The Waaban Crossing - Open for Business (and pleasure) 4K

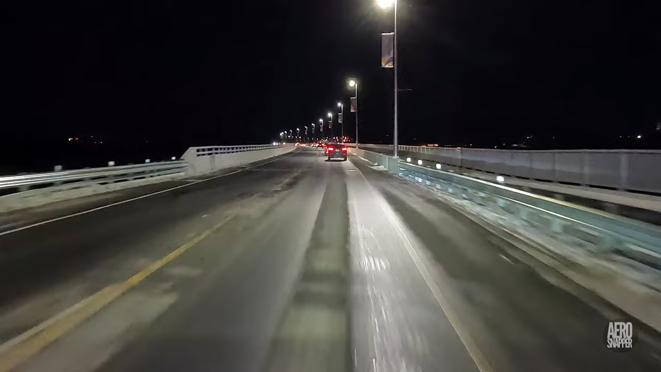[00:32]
This evening, thinking about some of you who may not have the opportunity immediately to use the Wavan crossing, I took a trip across. Here it is. If you were one of the people who expressed concern about the width of the traffic lanes, I think you can see it's not a problem.